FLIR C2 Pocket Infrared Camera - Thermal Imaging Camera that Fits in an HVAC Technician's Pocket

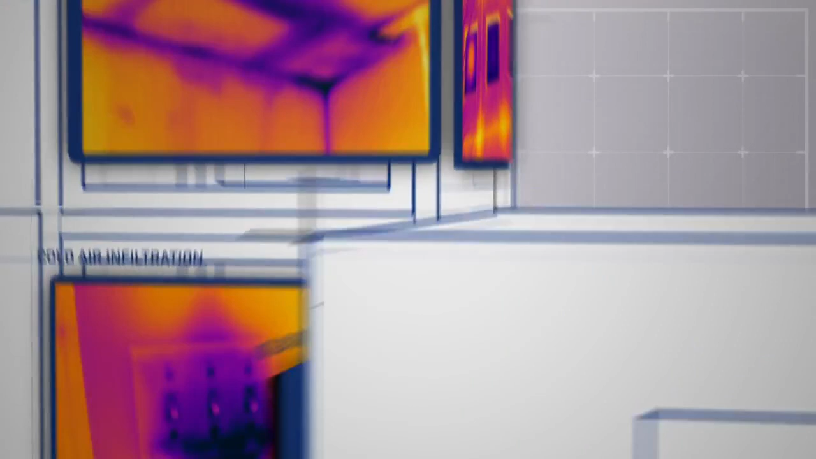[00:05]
Building experts who use FLIR thermal imaging know how powerful a tool it is for showing what needs to get done. The cameras have come a long way over our 50 plus years. Today they're compact, easier to use, and produce a lot sharper images.
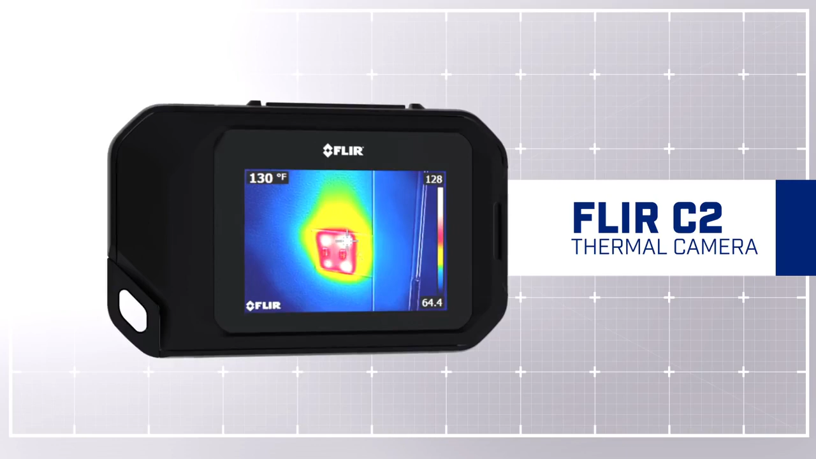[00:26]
On screen: spot 130°F
Keep it on you, ready to go,
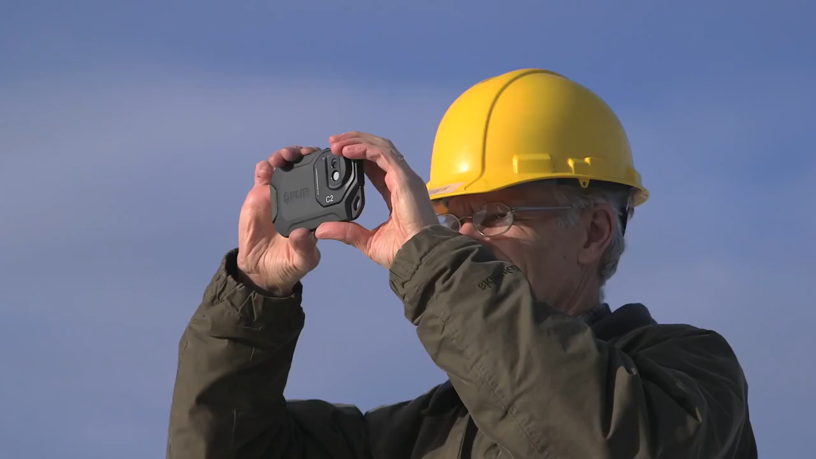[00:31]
so you don't miss an opportunity to find hidden problems before they go from bad to worse.
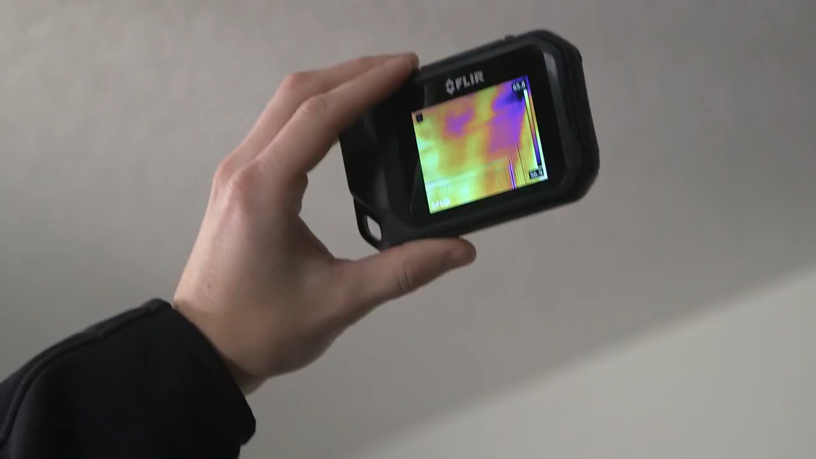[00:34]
See what you couldn't before,
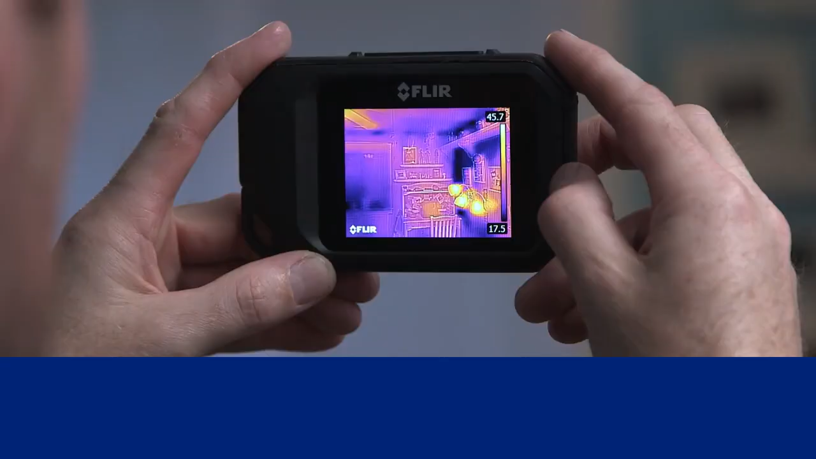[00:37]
like heat loss and where to improve energy efficiency, trouble spots in roofing, and pipes behind walls.
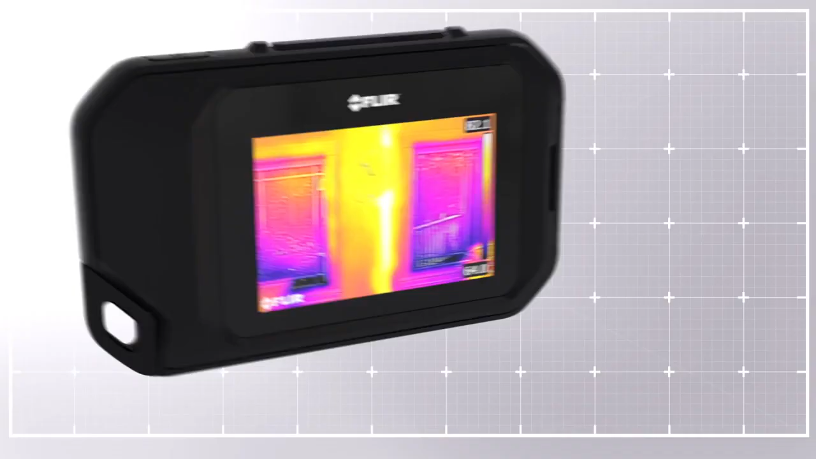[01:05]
our patented MSX enhancement that adds extra detail so you know exactly what you're looking at,
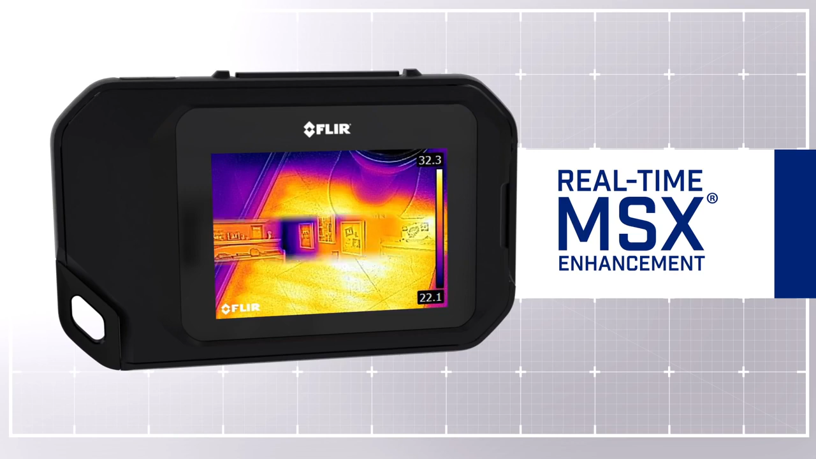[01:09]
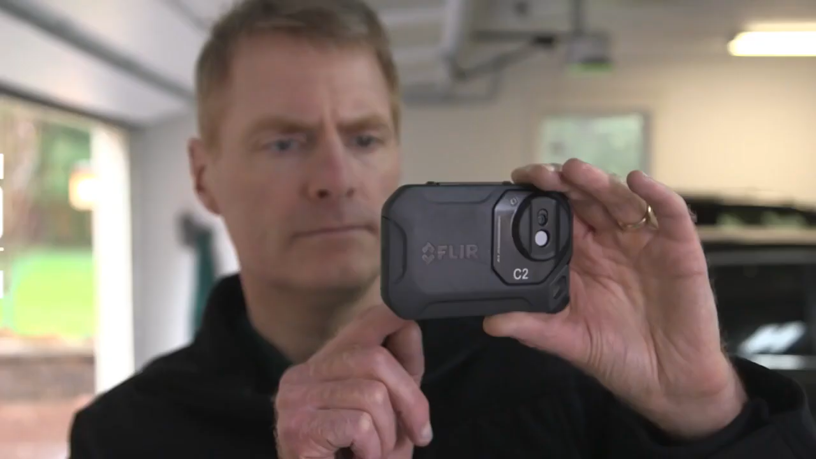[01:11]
a built-in work light and flash,
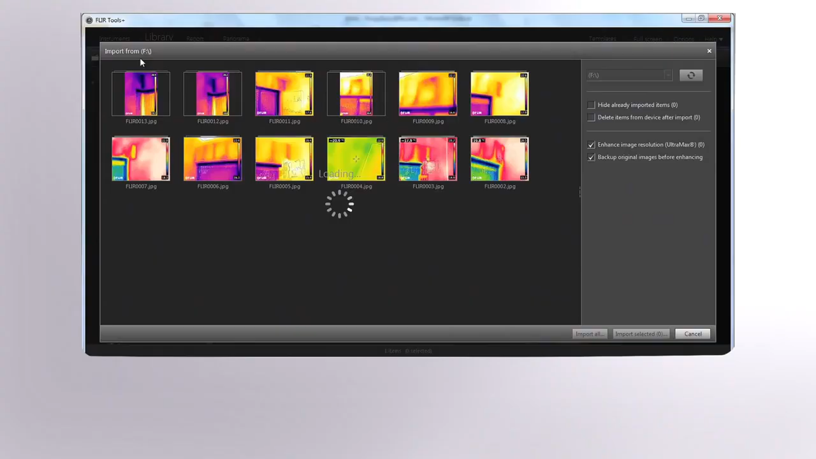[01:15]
and easy image downloading so you can analyze FLIR's unique radiometric JPEGs that you can drop into persuasive reports.